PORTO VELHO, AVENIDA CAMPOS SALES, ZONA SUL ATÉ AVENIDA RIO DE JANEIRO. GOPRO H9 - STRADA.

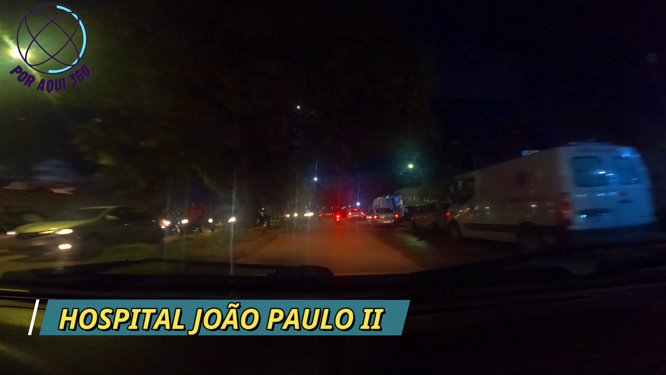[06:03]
Tô aqui na Quinto Salles, atravessando aqui o encontro com a Jatuarana, vem Jatuarana, zona sul de Porto Velho. Aqui eu tô indo em sentido ao Hospital João Paulo II. Mas vou pegar a BR-364 sentido ali o Trevo do Rock. E vou até o bairro Cunhã. Já são
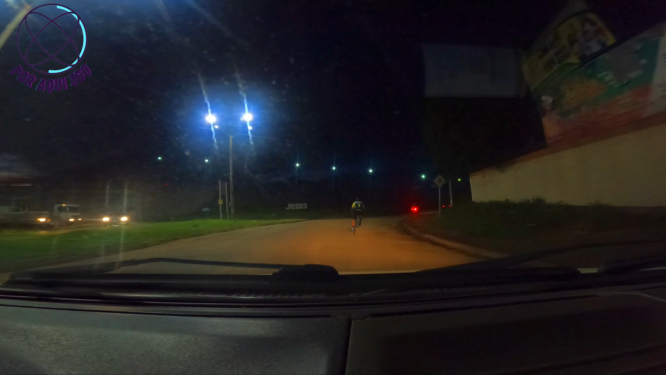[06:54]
Aqui onde trazem os acidentados, baleados, acidentados em geral.
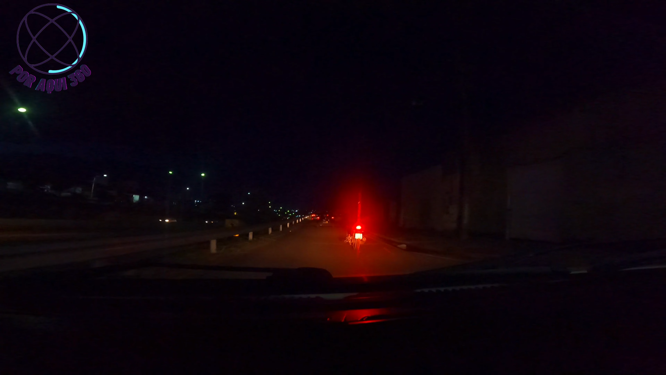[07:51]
Esse pedaço da Rua da Beira não é Rua da Beira, é outro nome. É mais em cima que vira Rua da Beira. Mas embaixo eu vou colocar embaixo do vídeo o nome da rua. Eu poderia pegar aqui à esquerda, pegar a BR-364, mas como eu já sou acostumado a andar aqui na Rua da Beira, mais tranquilo, não tem nenhum redutor de velocidade, eu acho que por aqui rende mais.
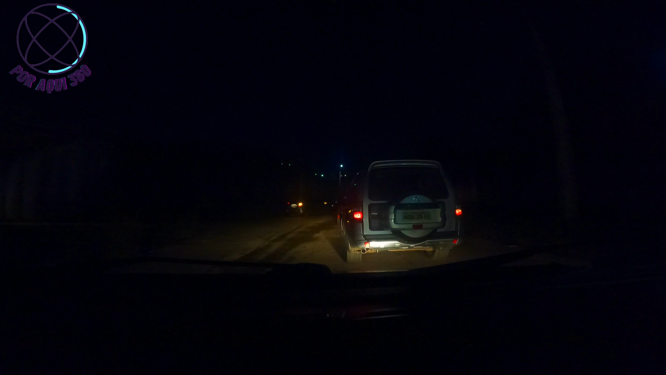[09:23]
Vocês podem ver que a BR-364 é bem escura, né?
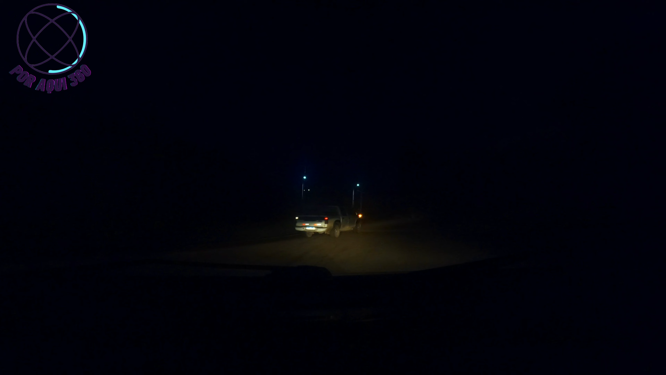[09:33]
Falta iluminação. Aqui o nível da pista vai começar a baixar e da BR subir, porque tem um acesso por baixo, né, sob a BR, para atravessar para o outro lado. Mas eu vou margear aqui
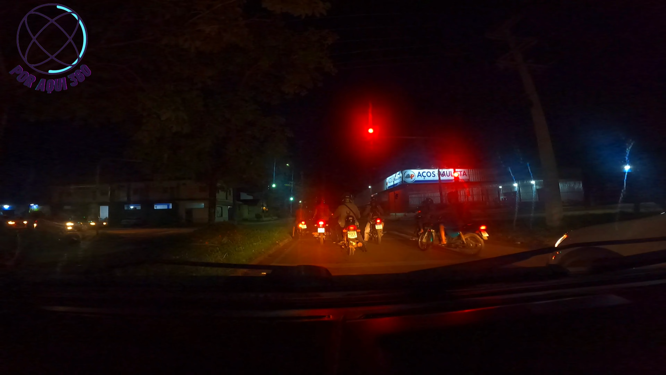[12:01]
Aqui é a Rua Uruguai. Que vai me dar acesso à Avenida Rio de Janeiro.